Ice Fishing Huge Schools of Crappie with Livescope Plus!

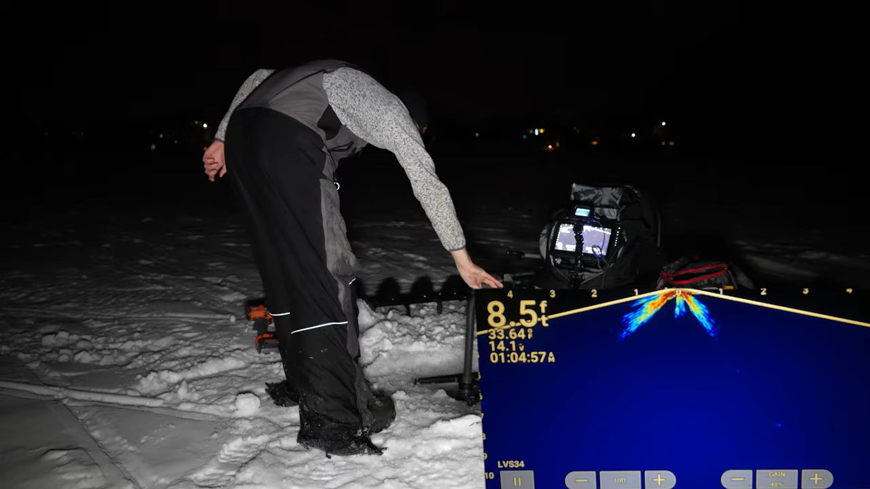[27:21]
On screen: depth 8.5 ft
Let's see what we got down here for depth.
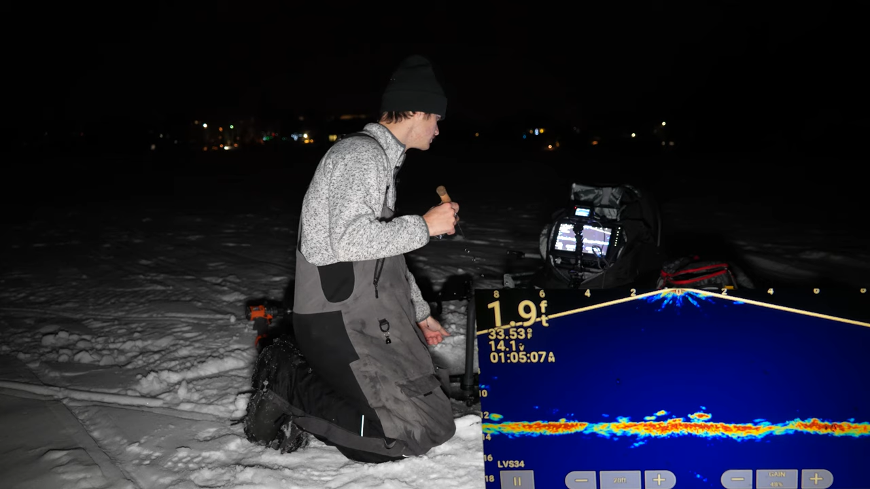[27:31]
On screen: depth 1.9 ft
Oh, those are some nicer marks down there. I like that. 12 feet of water. That one on the right looks pretty decent. Oh yeah. Here we go. Here we go. He's coming right up to it. Let's see if he smacks it. He's coming up. He's aggressive too. It's a decent looking mark. Let's see if he wants it. Come on, get up here. He is on me right now. Backs off. That's a good looking mark right there. It's already one o'clock.
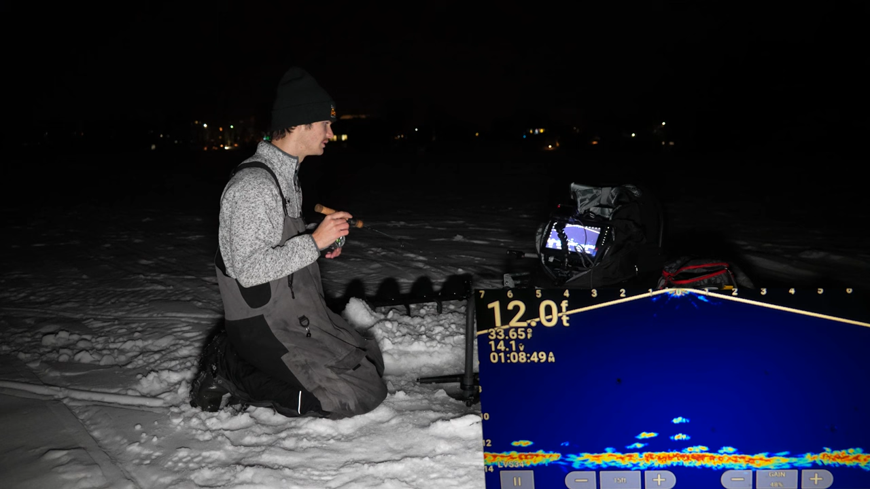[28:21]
Here we go. I want to bring it up a little farther. See if they'll chase. Yep. There we go. There we go. He's coming into it. I like that. Let's see if he eats. I'm just going to dead stick it. Let this bait swim around. He's coming up interested. Yep. There we go. There we go. He's on it. He's on it. He's on it. Oh, darted right off. I thought that guy was going to eat. This guy is kind of making his way in here. We're going to see if he wants to eat. I mean, he's making his way in slowly, but surely he's coming up. I think these are nicer fish.
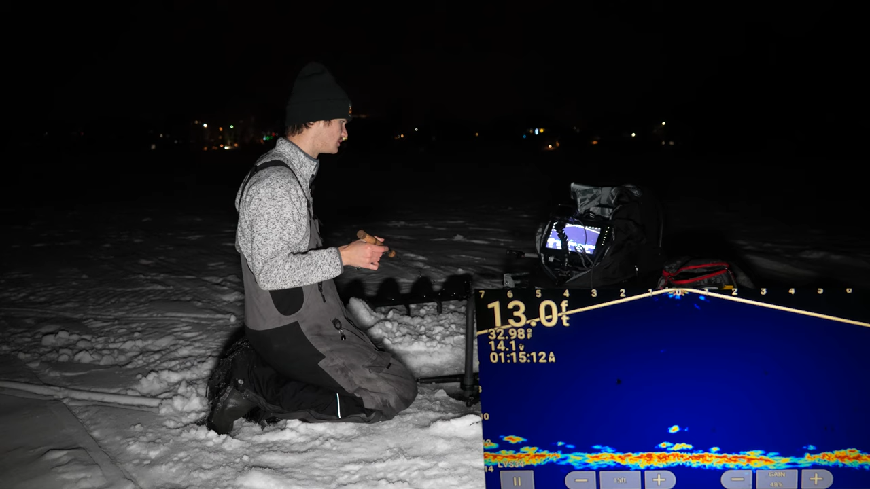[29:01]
On screen: depth 13.0 ft
See if I can get any of these guys to come up. Otherwise, let's go drop right on top of that fish. It's a nice fish to our left.
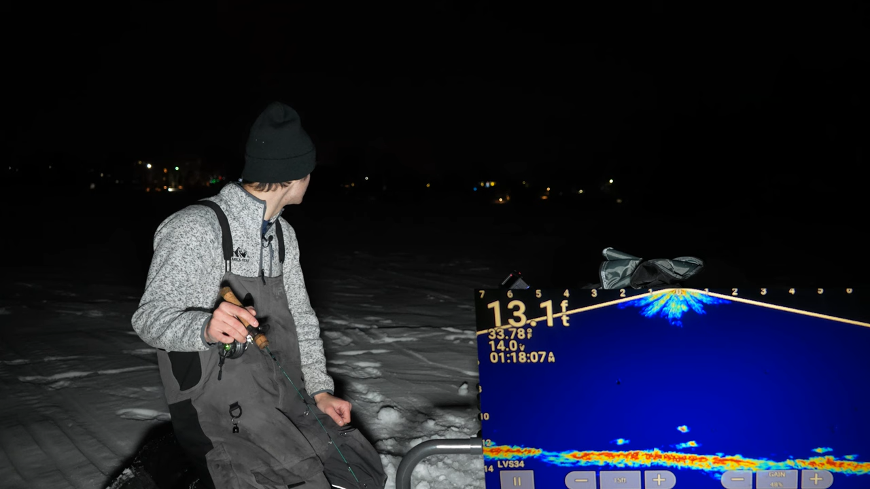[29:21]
On screen: depth 13.1 ft
It's been, it's been quite a while. The bite's kind of slowed down. Well, it's not exactly slowed down. I'm chasing bigger fish. I went away from the schools of hundreds of fish and sat on some solos here that look a little bit nicer.
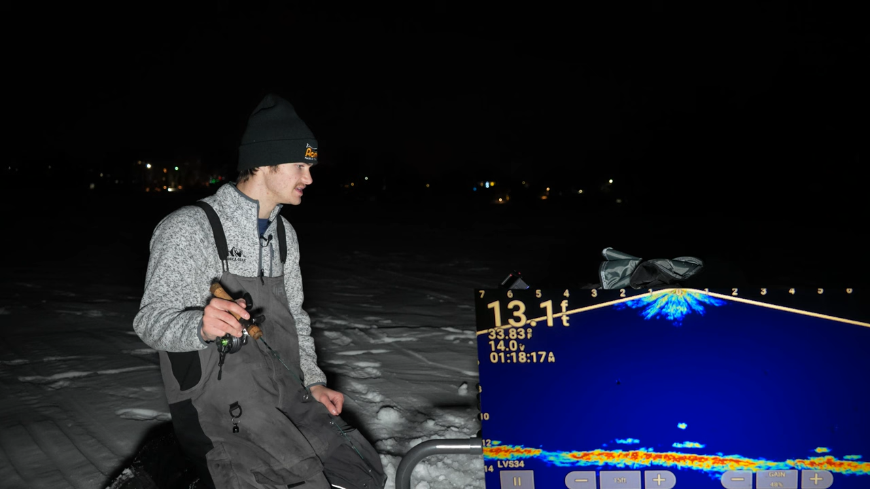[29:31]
On screen: depth 13.1 ft
Get up here and smack. That fish on my left is nice. It is a nice fish. This one under me is too. I just, I can't move these bigger fish. These bigger marks, they just don't want to move. And I mean, what can I really do about that? They're not going to move. They're not going to eat. It's going to be hard to catch them. This guy's coming in pretty hot here. Oh, I like that. I like this. I like this. Come on. Come on. Smack it. Smack it. He wants it. He wants it.